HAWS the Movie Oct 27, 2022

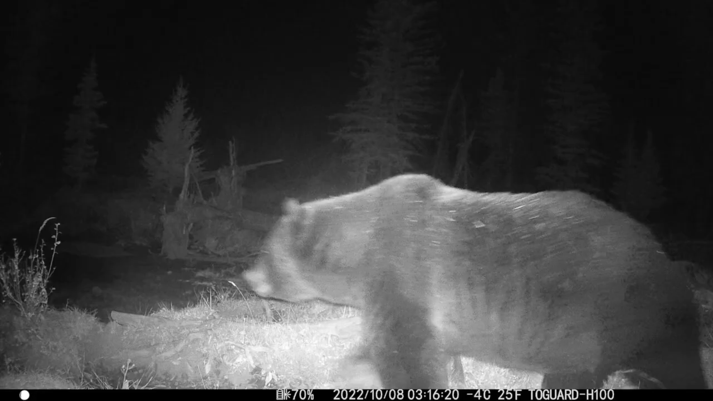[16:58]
He gets around day and night.
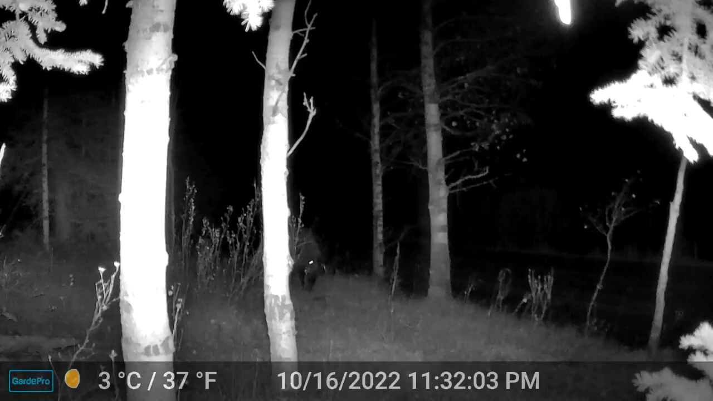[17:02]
Now, this is not Barney. This is a different bear. You can see he's quite a bit wider and thicker at a completely different location in the valley.
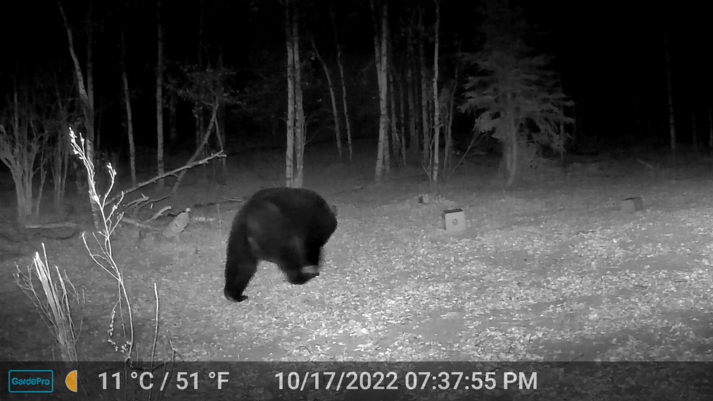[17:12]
We also, at that same spot, have a black bear hanging around. You can see the difference between the two bears and their features. This is the same black bear, just a different camera.
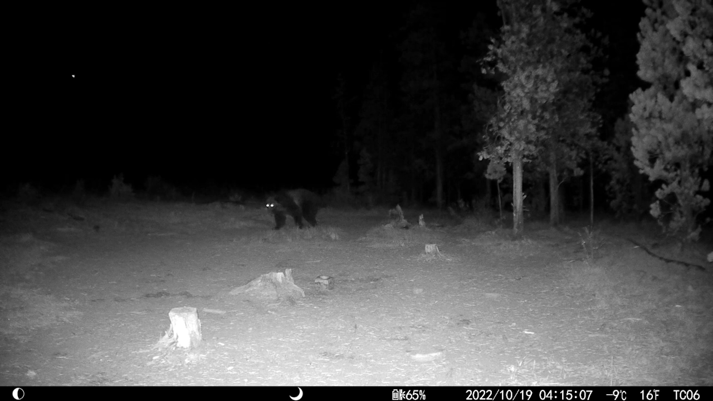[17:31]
And this is Barney again, way up at the other end of the valley. He's out on his night prowl, and I don't know how close you folks ever want to get to a grizzly bear, but is this close enough?
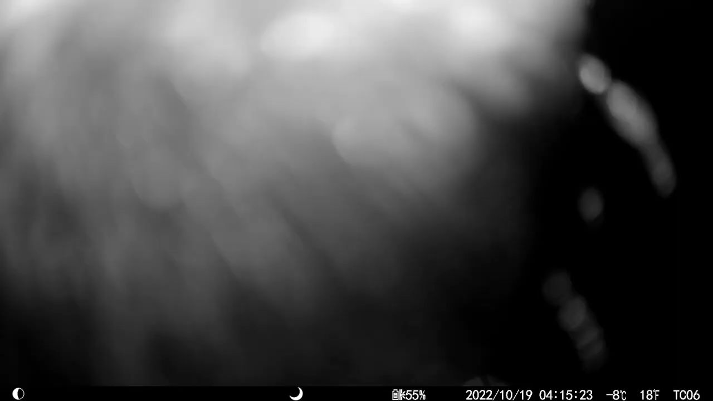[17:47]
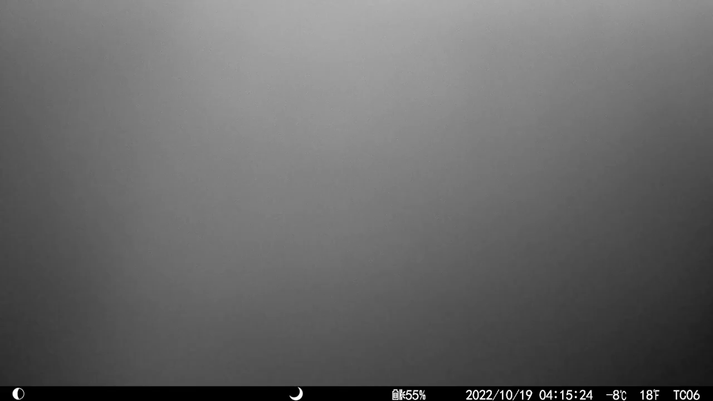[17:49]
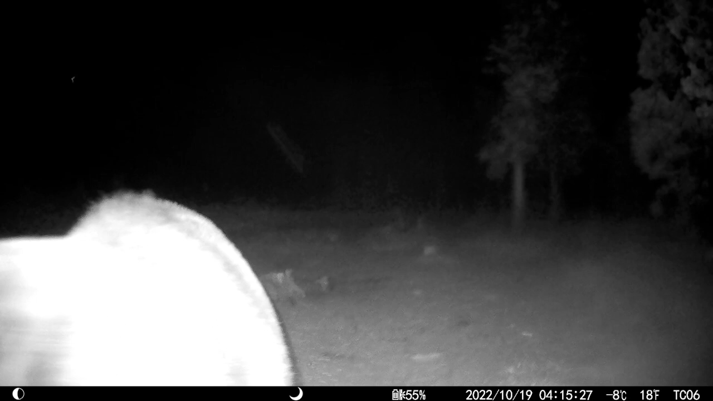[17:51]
I knew when I got out there something had snotted up the camera.
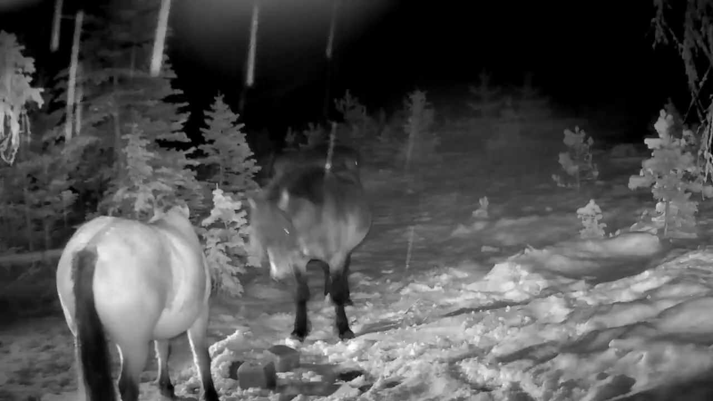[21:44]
And we love it when they eat the grass along the fox run there. It gives us a better view of what Fritz is doing. Now here's Kahlua and Rocco and Sasha. Kahlua is another foal that has made it so far.
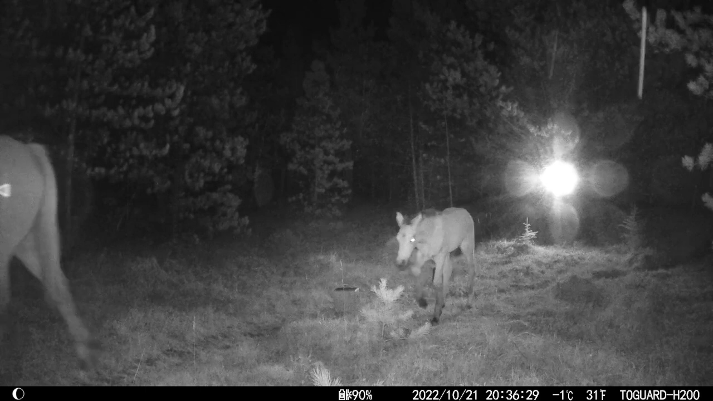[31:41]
But look at this, October 21st, and we have a new baby. That's really exciting. I hope I see this one again on another camera soon. I'm not really sure who these horses are, but they're really hard to tell at night.
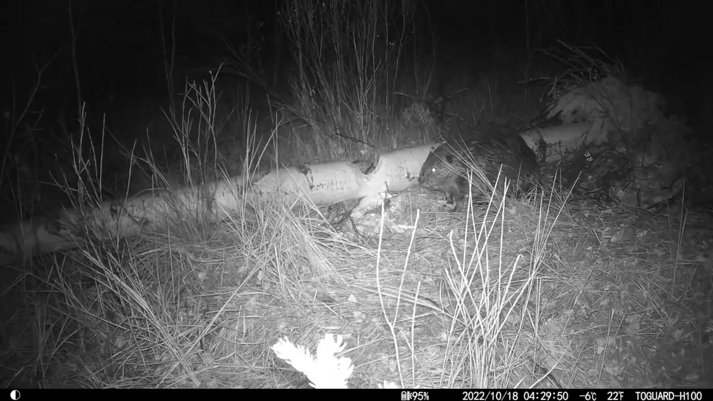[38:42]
There's Cleaver. You know what, folks? We kind of lost track of Cleaver because our cameras got all fogged up.
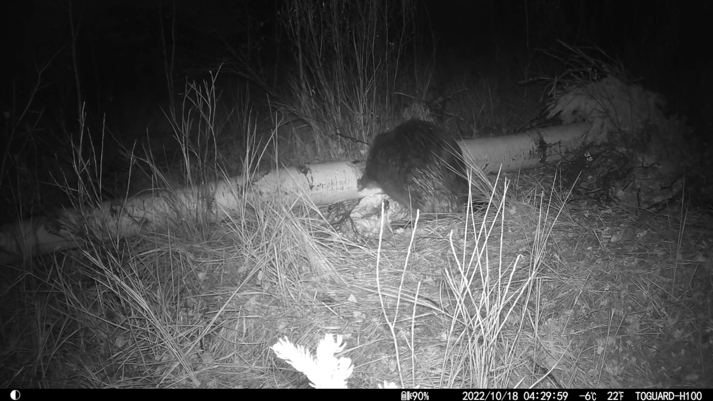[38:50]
But you know, it's kind of interesting because Cleaver comes back on the scene here and he starts chewing in a spot only about a foot from the other spot. That's kind of interesting. There's still quite a bit of this tree left. He didn't get it all chewed up. And I don't know if the wife come up to help or not, but he seems to have a big job on his hands here by himself.